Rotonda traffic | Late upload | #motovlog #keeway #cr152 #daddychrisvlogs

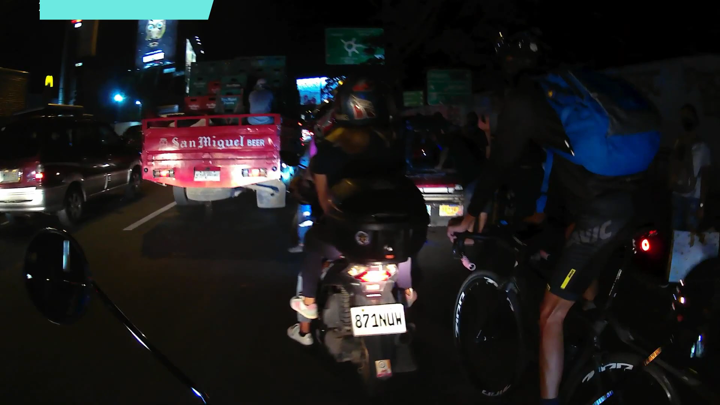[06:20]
Hindi na siguro masyadong traffic dahil gabi na eh. Mali pala ako. I was wrong.
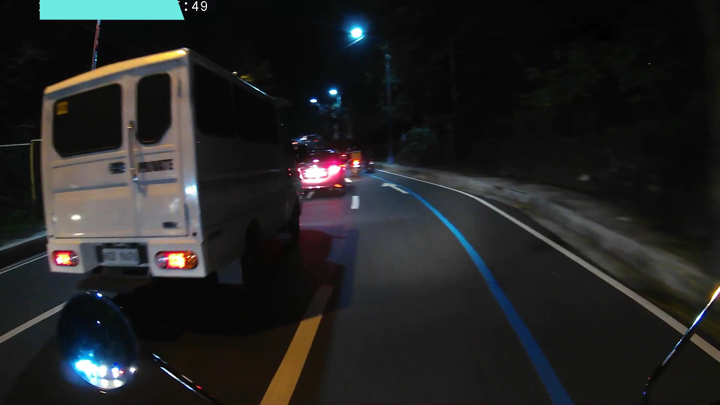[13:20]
yung traffic eh. Sarap. Gusto ko nang gusto ko na talagang mag-ride.
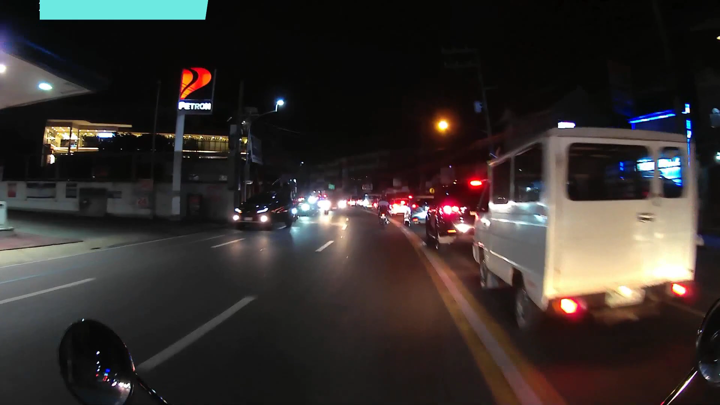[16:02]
Talagang mararamdaman yung freshness ng paligid. Ngayon, wala na. Dahil dami ng sasakyan.